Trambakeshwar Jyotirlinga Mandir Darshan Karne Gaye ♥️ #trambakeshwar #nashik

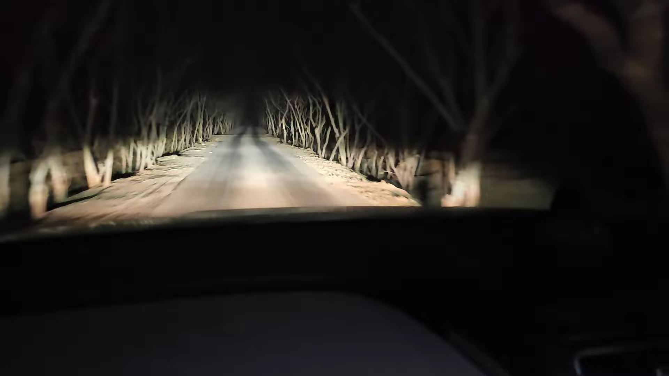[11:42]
मतलब पीछे हनुमान चालीसा है बैकग्राउंड में और अभी रात के 10-11 बज रहे हैं। देखो कितना सुनसान रास्ता है, पूरा जंगल ही जंगल है। अपना लाइट बंद करना। अरे यो नहीं भाई अवगड़े बस सुनील सुनील।